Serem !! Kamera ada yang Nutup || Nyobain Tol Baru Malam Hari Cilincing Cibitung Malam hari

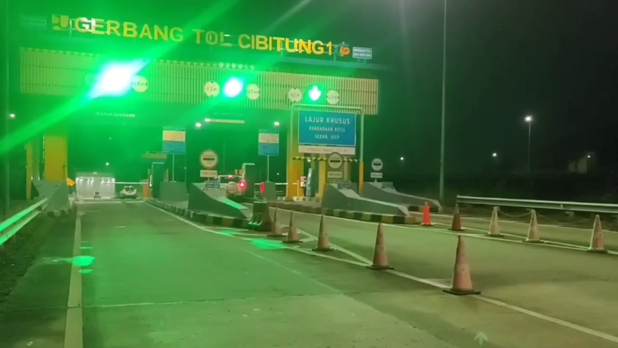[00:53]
Ini yang belum lama beroperasi. Nanti kita akan keluar di Pasar Gabus. Itu tadi. Untuk informasinya, nama gerbang tolnya adalah Tambun Utara. Oke, ikutin terus. Seperti apa tol dari Cibitung ke Tanjung Priuk.
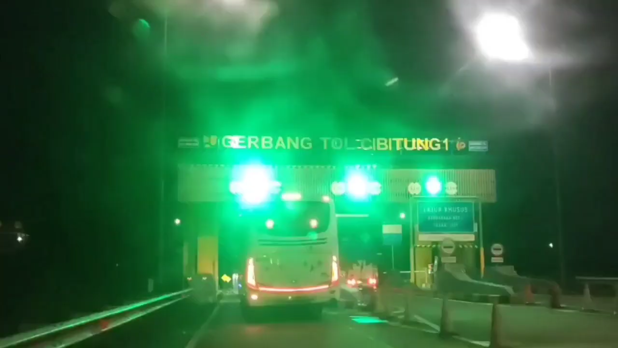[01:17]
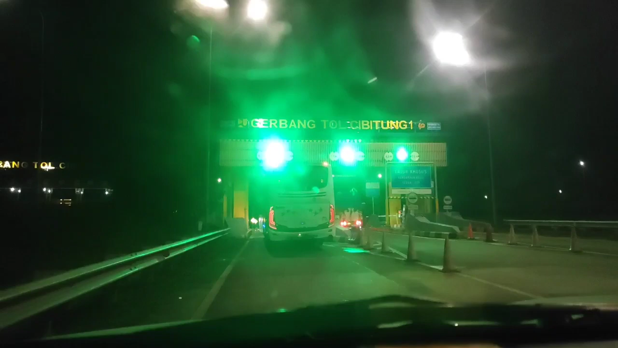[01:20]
Oke, kita langsung masuk ke gerbang tol ini. Gak tahu tadi biayanya berapa ini, karena saldonya ini tinggal 22.000.
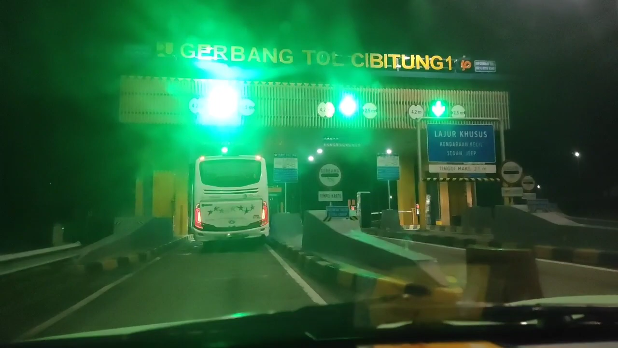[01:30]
Mudah-mudahan aja cukup. Jadi ini hanya untuk membuka gerbang tol.
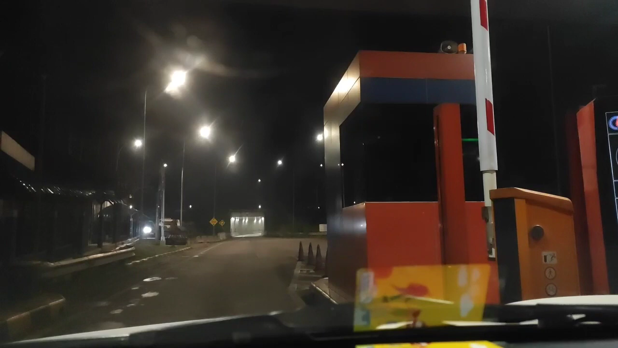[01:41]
Nanti kita bayarnya di sana, guys. Di apa? Di ujung. Pas keluarnya sesuai dengan. Sepi banget ya.
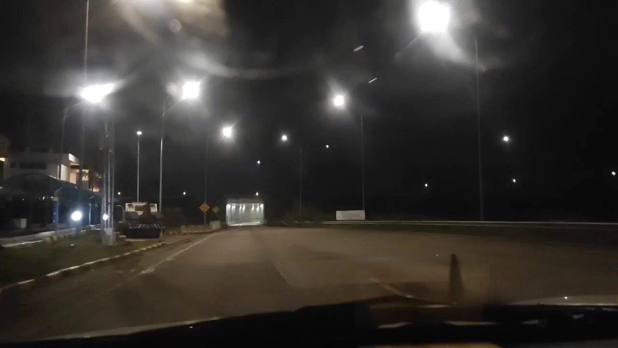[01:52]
Sesuai dengan tempat kita keluar. Karena kan keluarnya kan bisa beda-beda itu. Oke, kita langsung masuk di sini. Ternyata ada terowongan, guys. Ternyata ada terowongan ini, guys. Kita ini baru pertama kali saya muter ini masuk ya.
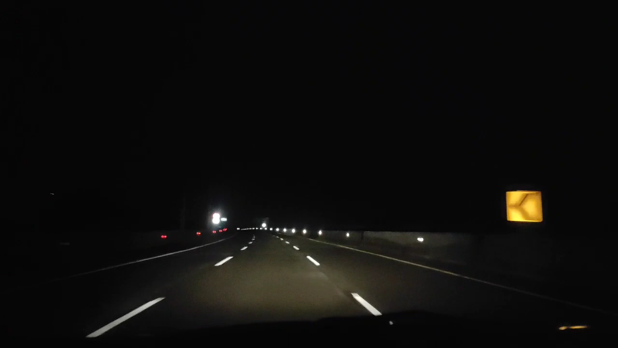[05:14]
Kita harus mengakui kepintaran orang Indonesia itu. Ini banyak yang bilang nih, katanya untuk tol ini tarifnya sangat mahal nih. Ini paling mahal ya? Mahal ini katanya sebenarnya. Ini untuk situasi jalan tolnya juga pada malam hari cukup bagus ya dia. Jadi untuk keamanan kiri kanannya udah ada lampu-lampu itu pembatas jalan. Tapi kalau untuk penerangan sendiri kurang.
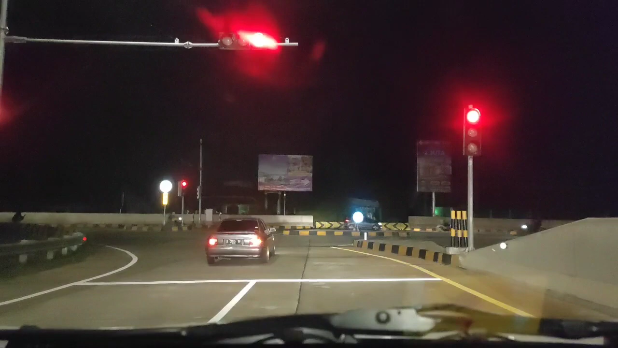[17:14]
Oh. Ya tadi mobil yang di belakang tadi itu. Dia ikut, kita ikutan aja, guys. Karena belum begitu ramai, kita ikut aja lah. Dia juga, kita hijau, dia ikut. Yaudah lah. Ternyata dia belum taat sama lampu merah.
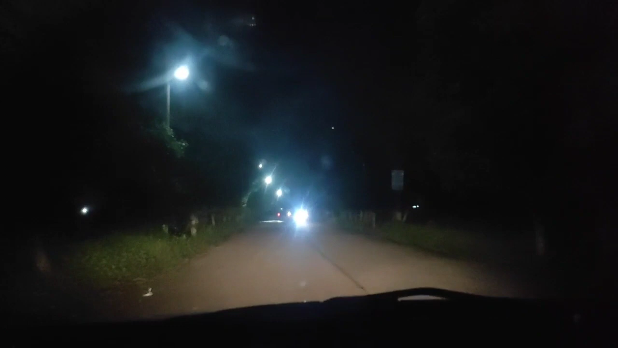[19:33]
Ini blur ya. kelihatan tol, Pak. Yang mau masuk tol itu ya, Kang.
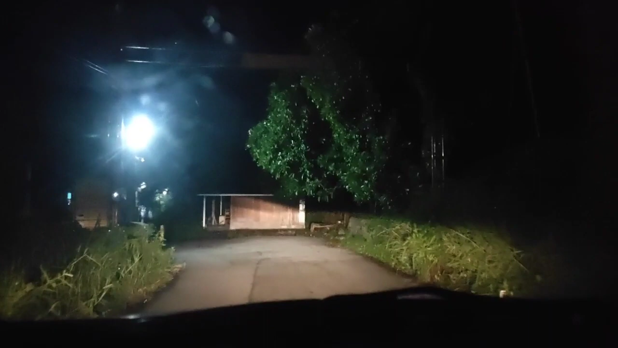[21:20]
Cabang ke kanan itu kan dia ini samar, Mas. Kita diarahin ke kiri. Oh, tadi ke kiri. Udah ke kawasan industri itu. Muter-muter, aduh, gimana ini? Cara jalan lagi ya? Iya. Yeah. Kemarin waktu kita kelewat aja tuh.
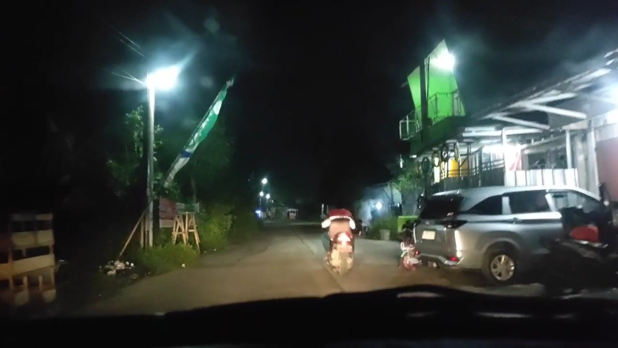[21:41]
Ke Bekasi Timur, lewat dikit aja. Ambil ke sini kan ya, benar gak ya? Salah, sini gitu. Oh, no. Kiri ya. Kiri.